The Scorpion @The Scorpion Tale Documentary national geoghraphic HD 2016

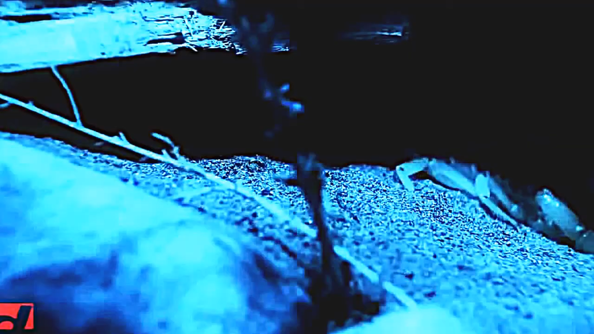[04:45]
The desert hairy tunes into its surroundings, waiting to sense the smallest vibration.
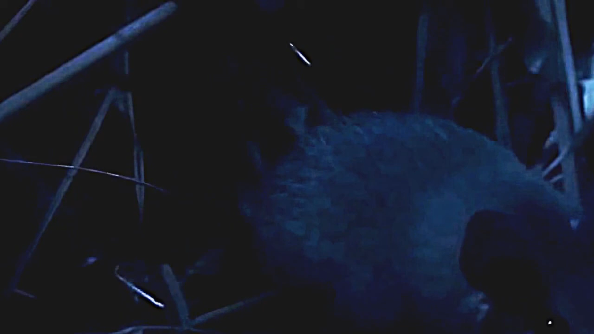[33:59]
the diet of this mouse varies according to where it lives but in this bare-bones
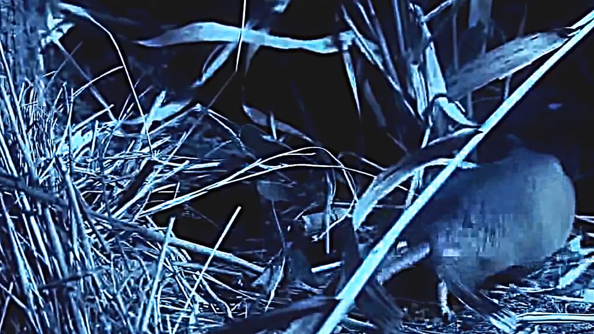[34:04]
desert environment anything edible will suffice a